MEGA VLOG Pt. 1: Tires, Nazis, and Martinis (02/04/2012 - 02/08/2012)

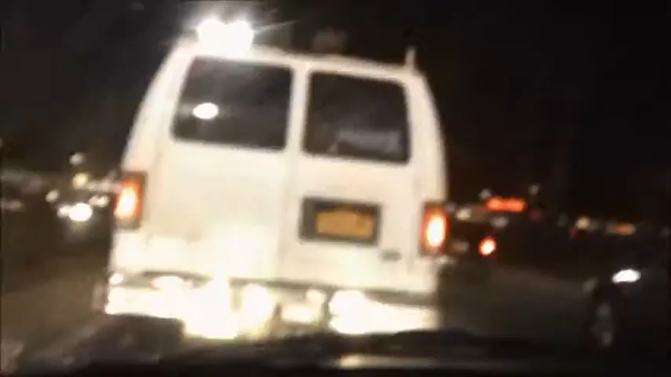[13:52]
I'm in the King Cullen Shopping Center in Selden, and they're blocking off the road, and it's